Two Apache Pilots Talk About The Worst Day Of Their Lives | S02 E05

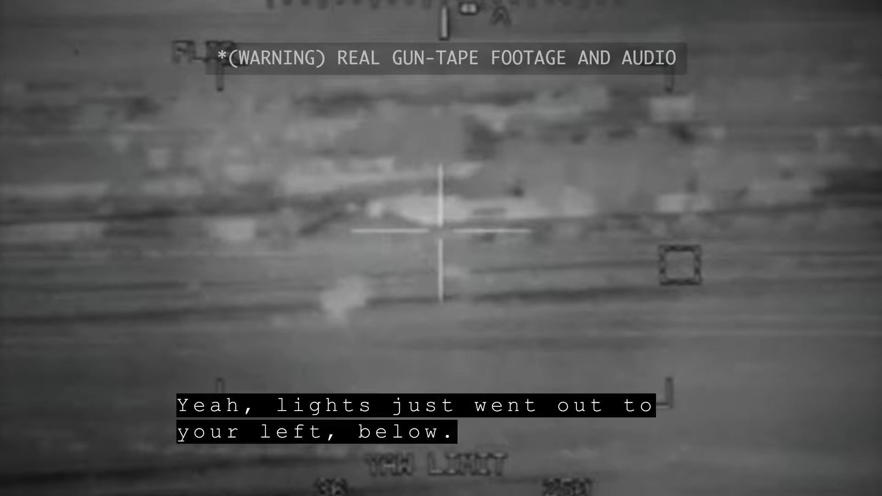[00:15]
What did you say, lights? We're taking small arms to fire at this time.
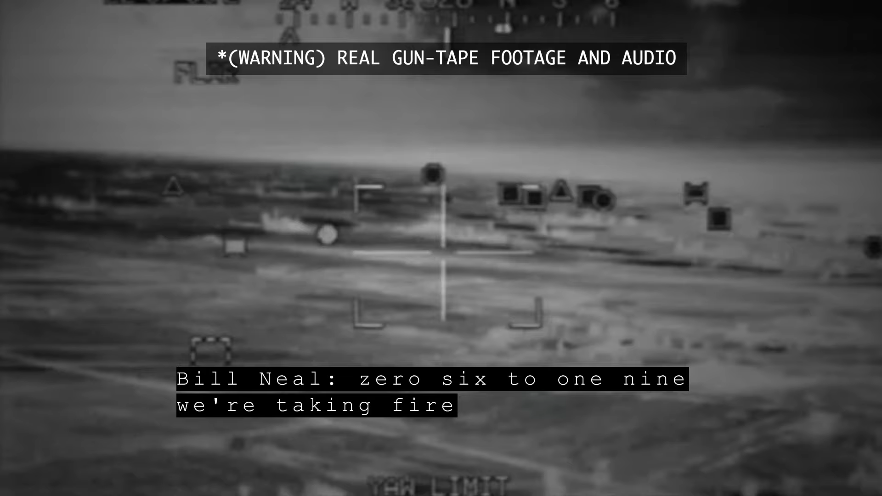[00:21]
0-6-1 time, we're taking fire to the south. They say we're gonna go home? Oh shit, taking fire to the right. Break, break, break, break, break.
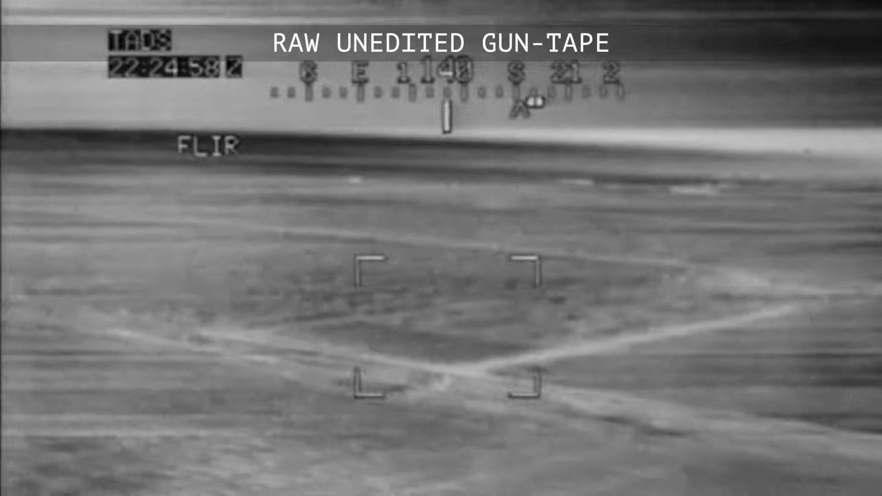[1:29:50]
It was a light horse. 1-6-1-9 on uniform. ECT-09 to the west along Route Brown. Over. Roger. 1-6-1-9 on uniform. 1-6-1-9 on uniform. 1-6-1-9 on uniform. Shit. What's this? Oh, god damn. This is 1-9-1-6. Hey, we're going to the left of this route. I have about 10 km right around. Correct it to the east. Come to the east of the route. Where you at?
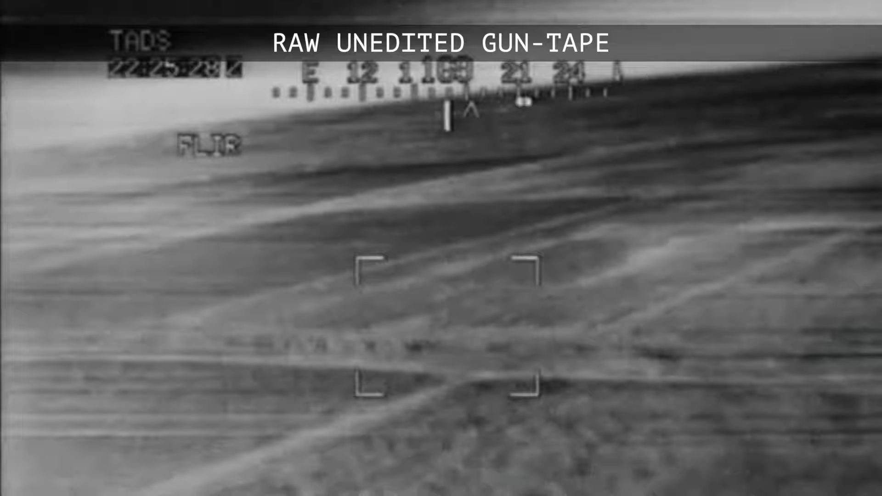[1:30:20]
I'll turn towards the left, dude. Oh, is he with us? Yes. Just wanted to use it for a while, there. 2-3-2-2-9. Time to the left. Come to the left, dude.